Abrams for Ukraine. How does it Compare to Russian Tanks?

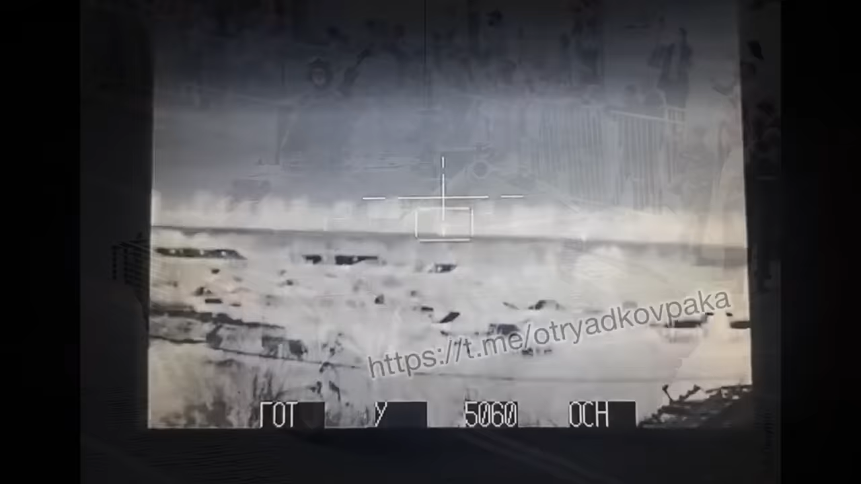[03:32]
Those do have third generation thermal, but the second generation on Abrams is much better than most second generation thermals out there, so Russian tanks wouldn't have a clear advantage in that field.